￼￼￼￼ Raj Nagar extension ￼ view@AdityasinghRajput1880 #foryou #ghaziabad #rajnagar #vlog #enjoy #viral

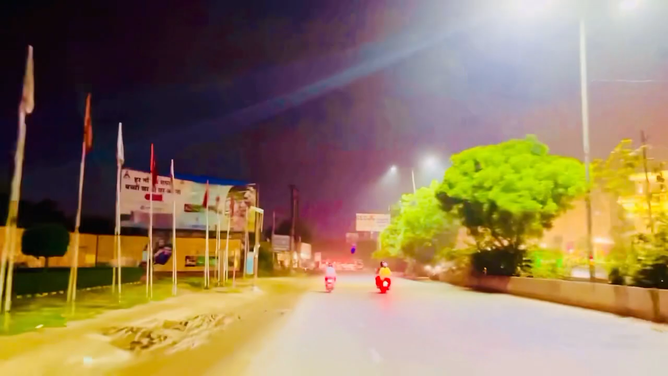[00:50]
बहुत अच्छा सुंदरता है यहाँ का। आज मेरा पहला व्लॉग है।
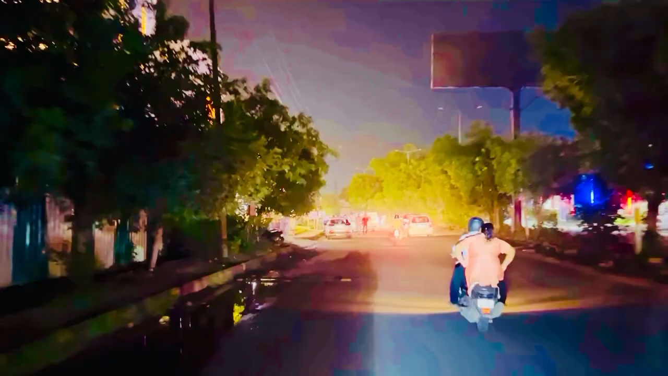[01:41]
नहीं ऐसा ना हो, हम वीआईपी मॉल पे आ चुके हैं। आपको वीआईपी मॉल का
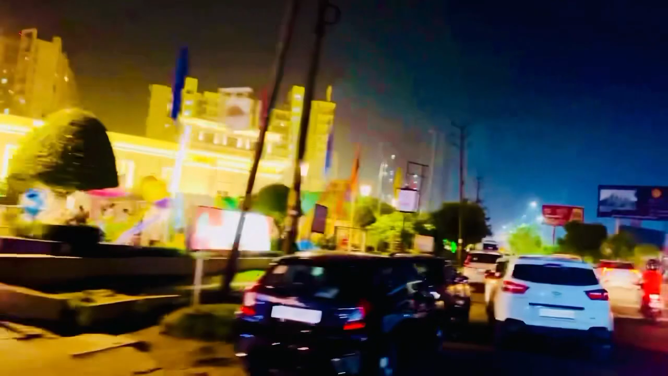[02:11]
व्यू देखिए कितना प्यारा व्यू है। वीआईपी मॉल है ये, रामनगर स्टेशन गाजियाबाद।
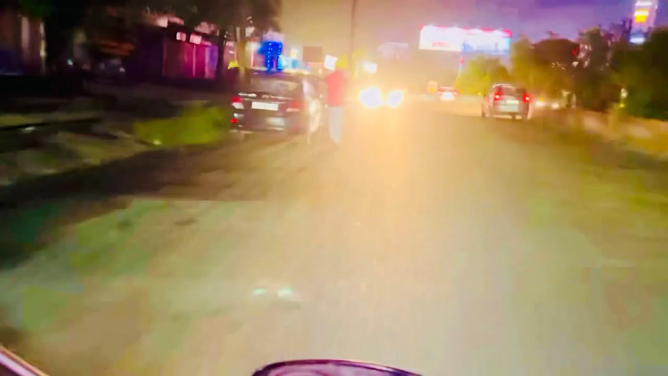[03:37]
देखो भाई साहब रॉन्ग साइड में आ रहे हैं। देखे इन्हें सालों को इन्हें पता रॉन्ग साइड में चलना चाहिए नहीं चलना चाहिए।
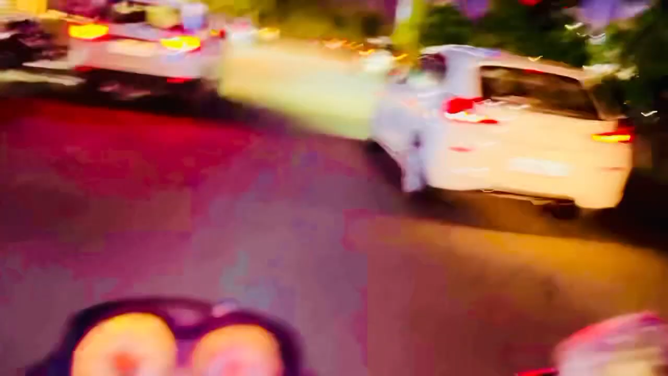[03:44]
KW दिल्ली राजनगर एक्सपेंशन में देखिए कितना प्यारा व्यू आ रहा है। देखिए कितना प्यारा व्यू है।
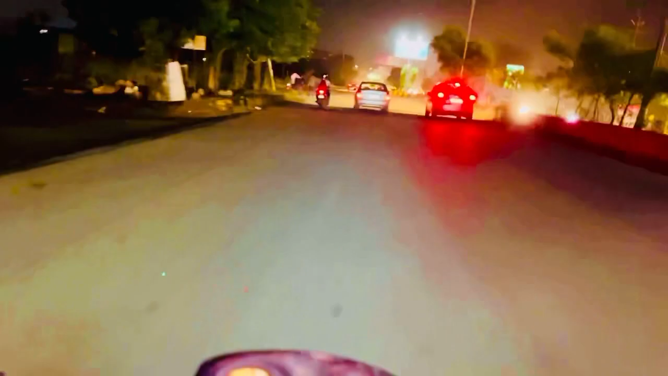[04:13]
आइसक्रीम वाला ओ मिला, ये विद्या आइसक्रीम वाला विद्या। हम यहीं जाएंगे नहीं, हम चलेंगे आगे, चलेंगे आगे, चलेंगे यानी रॉन्ग साइड नहीं जाने का बिल्कुल।
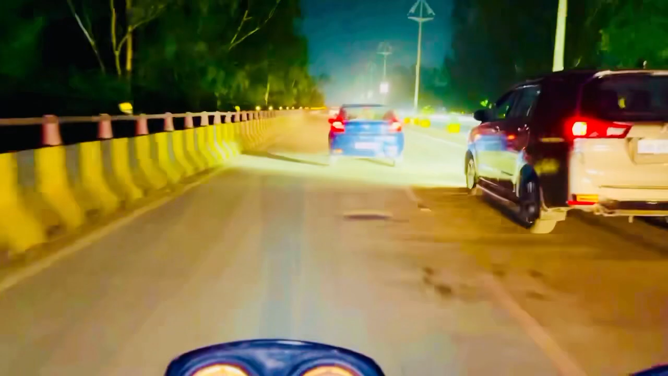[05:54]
बारिश हुआ था इसलिए जा रही है, हेलमेट नहीं लगा रखा। वो तीन जन एट्रोपिंग करना तो गलत बात है, ज्यादा से ज्यादा हेलमेट लगा के चले, तो तीन जने भी चले हेलमेट लगा के चले।
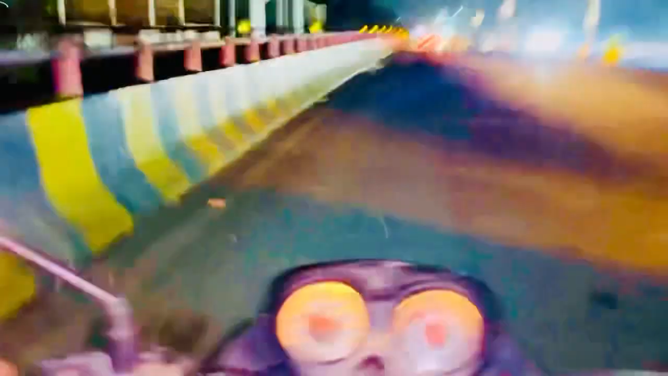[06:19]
ये हमारा सब सर्वोदय सामने दिख रहा होगा, हम तुम्हें जूम करके दिखाते हैं।
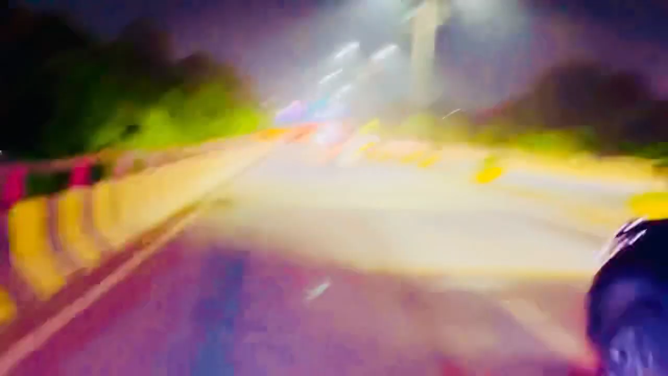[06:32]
जूम नहीं हो पा रहा किसी कारण, पर आप देख सकते हो तो ग्रीन लाइट जल रही है सामने सर्वोदय की, यशोदा की, सॉरी यशोदा की।
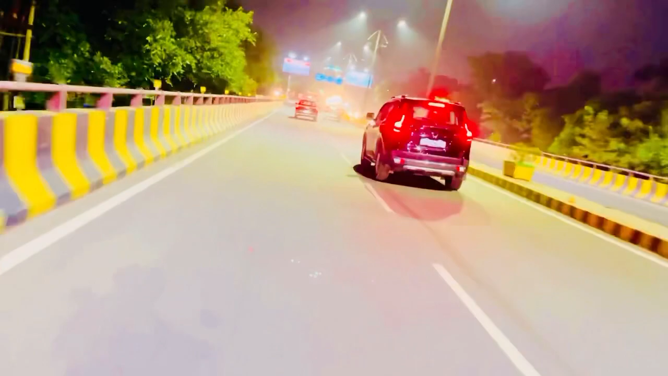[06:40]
हम आपको रोक के भी दिखाएंगे। बहुत अच्छा व्यू है। नोएडा हापुड़ के लिए सीधा रास्ता जाता है,
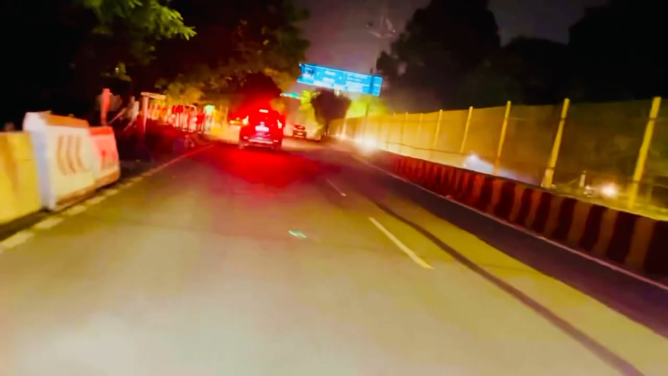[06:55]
यहाँ हमेशा हमारी सेवा में लग जाते हैं पुलिस वाले। ये हमारा सेक्टर 23 है,
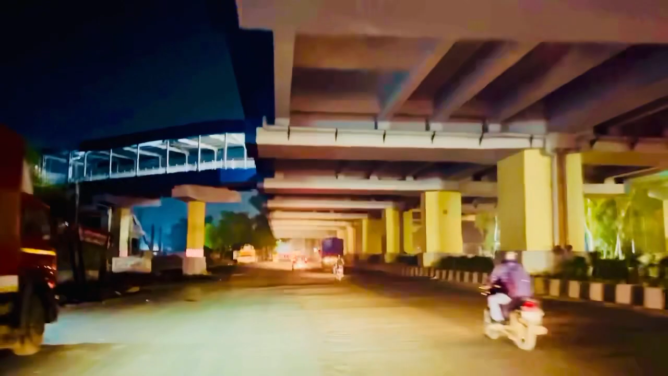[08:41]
ये गुलडर का मेट्रो स्टेशन है, ये देखिए कितना प्यारा बना है, अभी रिसेंटली बना है,
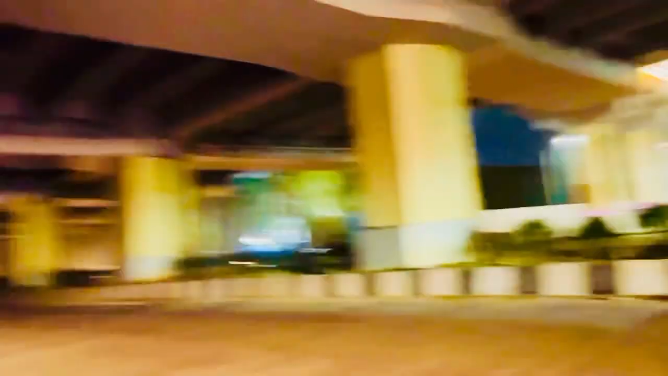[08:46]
अभी ओपन नहीं हुआ है।
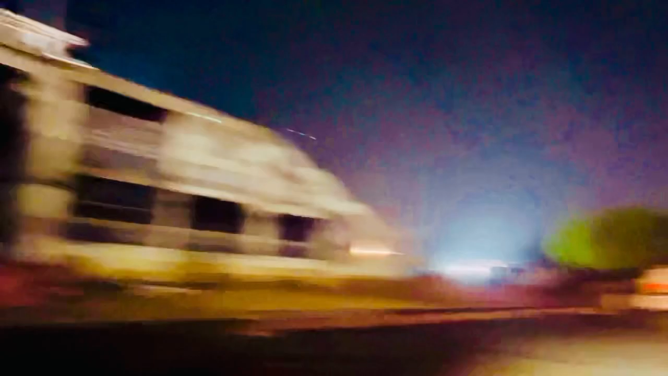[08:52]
ये देखिए ये पार्किंग एरिया बन चुका है, कितनी प्यारी रोड है।
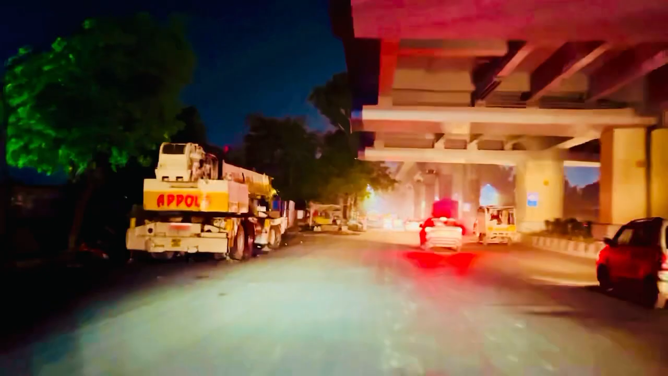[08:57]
इधर किस साइड चले जाएंगे, अगर राइट लेफ्ट साइड चले जाएंगे तो आपको